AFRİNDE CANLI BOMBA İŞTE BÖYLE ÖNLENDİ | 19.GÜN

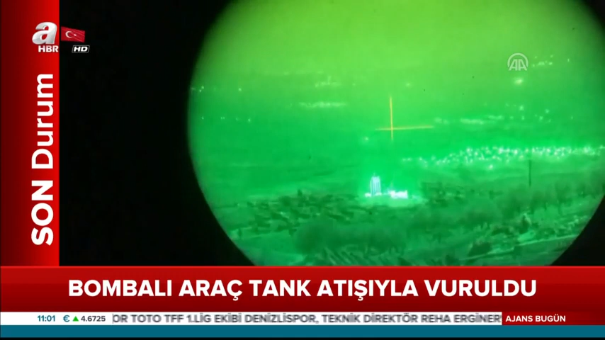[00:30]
Terör örgütünün bomba yüklü bir kamyonetle ÖSA kuvvetlerinin bulunduğu mevziye saldırı hazırlığında olduğu Türk Silahlı Kuvvetleri tarafından korunan bir tepeden tespit